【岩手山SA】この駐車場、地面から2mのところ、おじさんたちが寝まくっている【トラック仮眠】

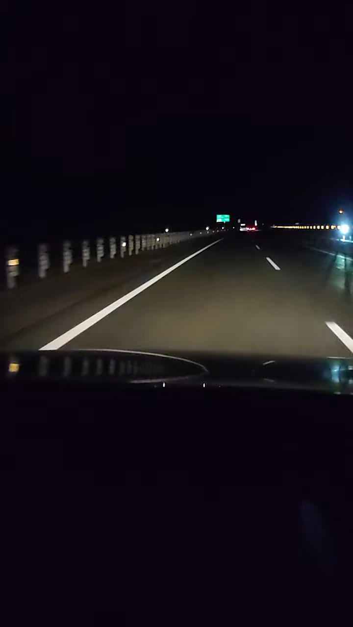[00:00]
今日は岩手県盛岡から八戸の方に向けて、高速道路を走っていきたいと思います。で、この付近の最大のパーキングエリアとかサービスエリア、岩手山サービスエリアに寄ろうと思います。東北道はもう、街灯がなくてすごい暗い状態なんですけど、結構車の通りが多いのでこの付近はまだなんとなく明るいです。
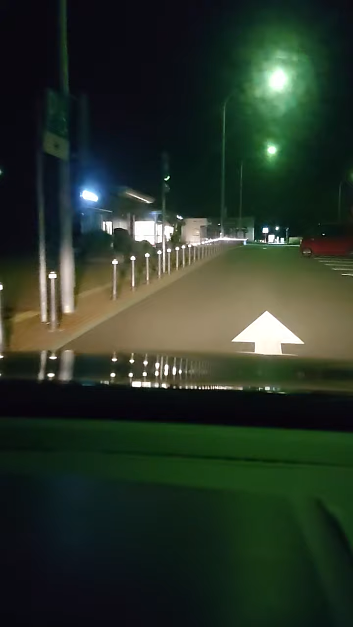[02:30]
ここで最後に皆さん給油とかもっと北に行く人は入れていくんだと思います。置く場所がないのでここで置こうと思います。